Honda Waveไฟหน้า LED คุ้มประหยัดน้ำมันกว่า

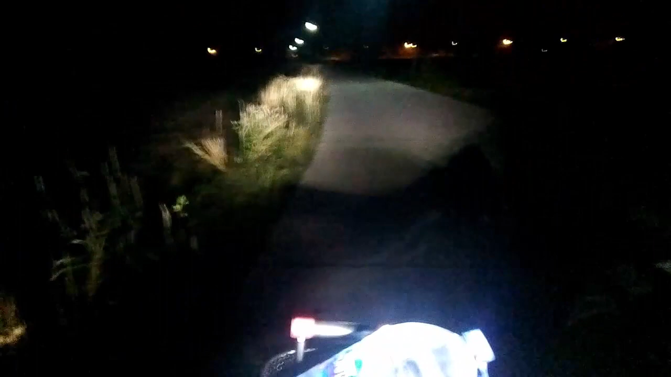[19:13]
ถ้าเป็นไฟต่ำ นี่ไฟสูงครับเดี๋ยวเราจะข้าวเกียนดึงด้วยการ เปิดไฟสูงแล้วครับ
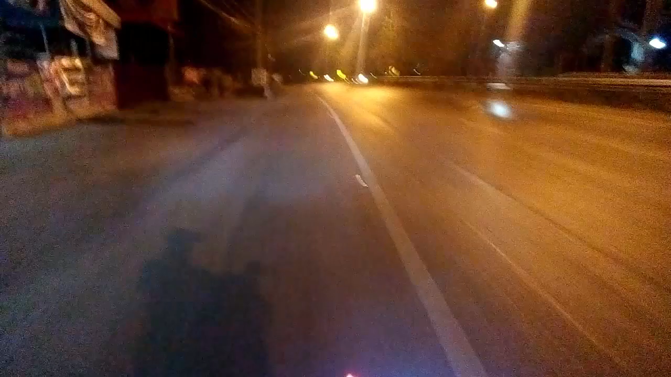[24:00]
ออกมาถนนใหญ่ด้วยไฟสูงไฟสูงส่องไกลครับ ไฟหน้า LED ส่องไกลครับ
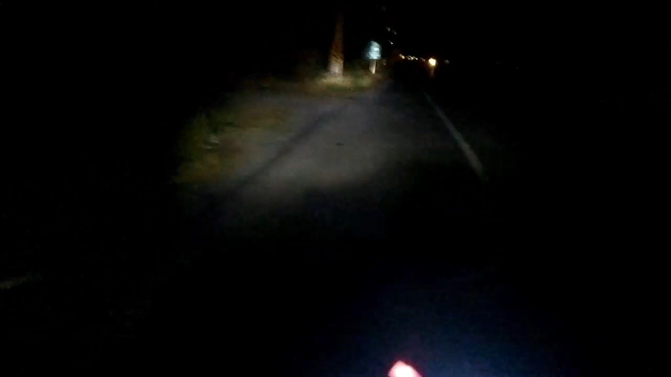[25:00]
การทดสอบแสงไฟสีนอน LED ลอดไฟไล้ไซ่เซนโลยี่ใหม่อร์นิวทึ่งมาพร้อมกับคอนด้าเว็บ 110i ปี 2019